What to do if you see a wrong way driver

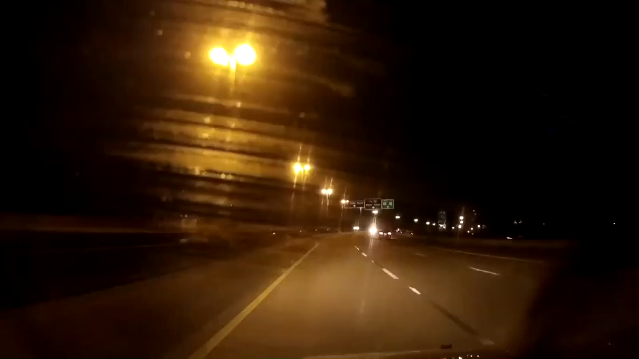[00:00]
It's not something you expect to see when you're driving down the interstate. Headlights coming right towards you. Arguably that was one of the scariest moments of my life.